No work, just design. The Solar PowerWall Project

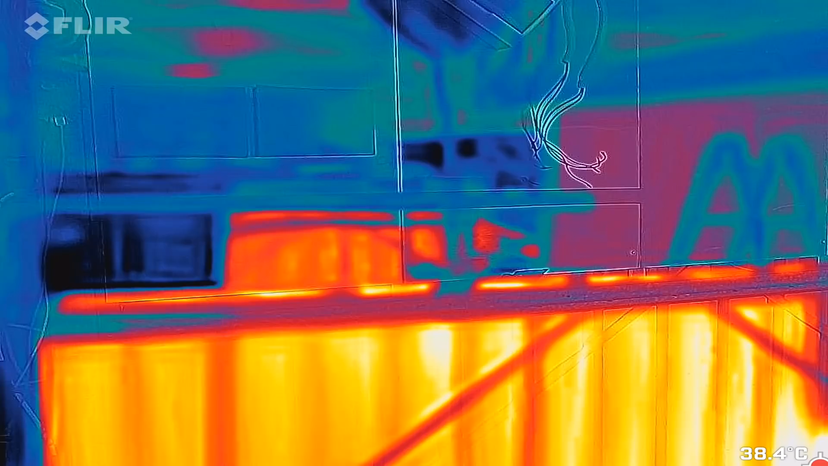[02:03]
look with the infrared camera you can see the horizontal beam there in purple right and you can see the
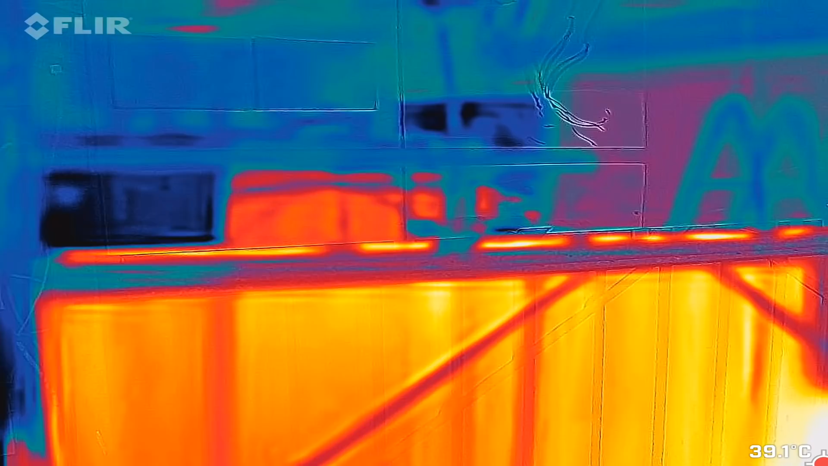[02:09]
On screen: spot 39.1°C
bottom is uninsulated of course this is the pure metal outside wall now
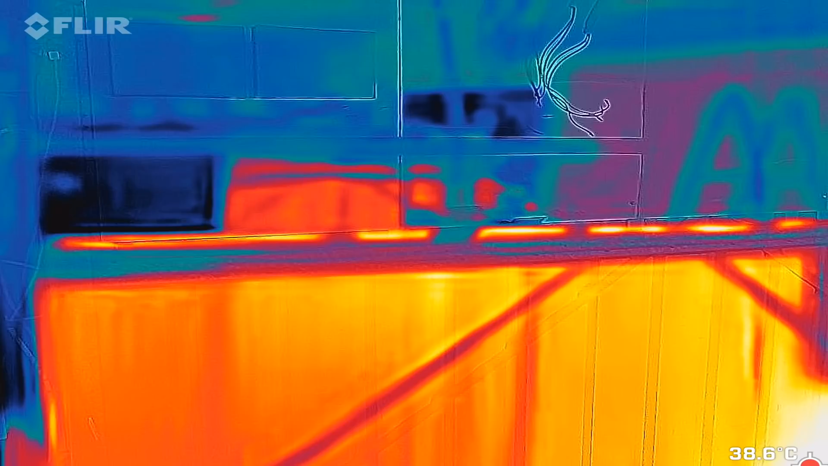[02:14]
On screen: spot 38.6°C
38 on the inside there bottom right hand corner is the hottest
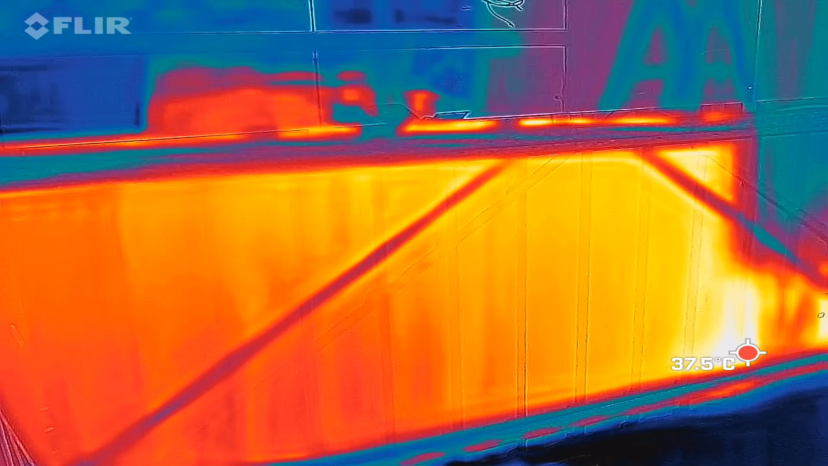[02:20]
On screen: spot 37.5°C
we are recording at the moment and here at the top you can see the power
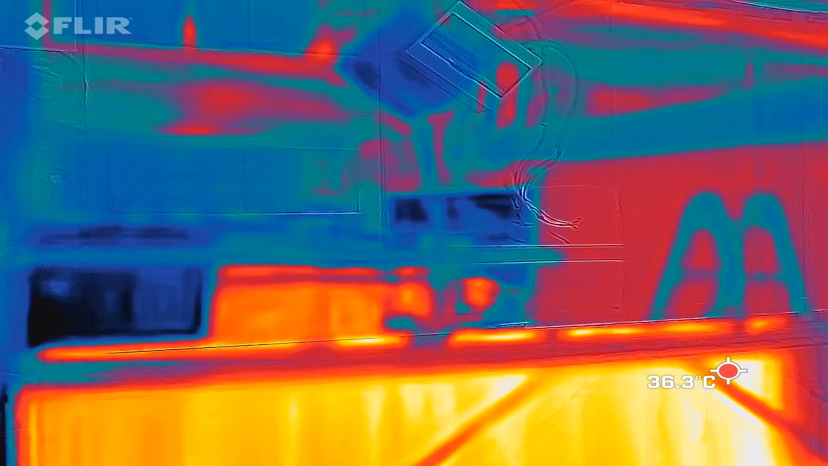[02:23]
On screen: spot 36.3°C
wall sheets already on here we've got a good
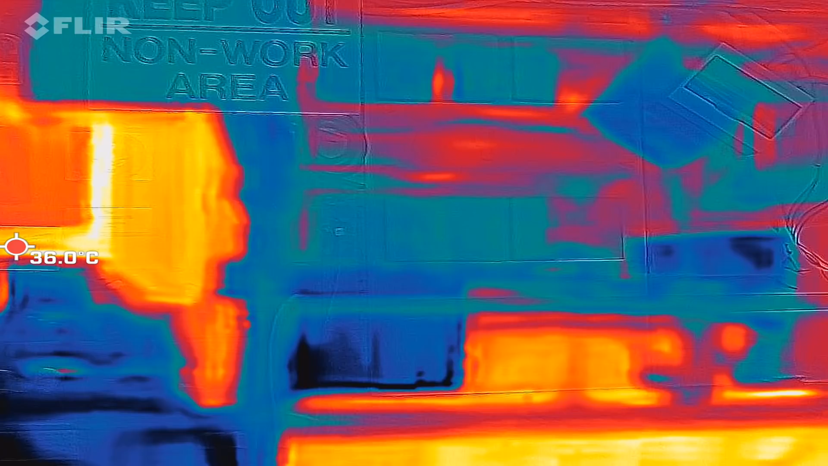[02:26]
On screen: spot 36.0°C
comparison here actually see there on the left this is uninsulated wall 35 and on the right there is the aluminum sheeting now for our power wall already
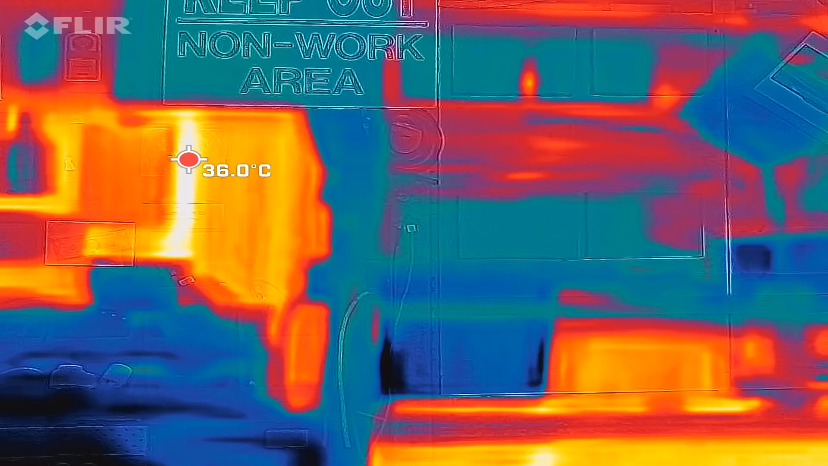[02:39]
On screen: spot 36.0°C
and just to bring this in perspective here 26 here on the uninsulated wall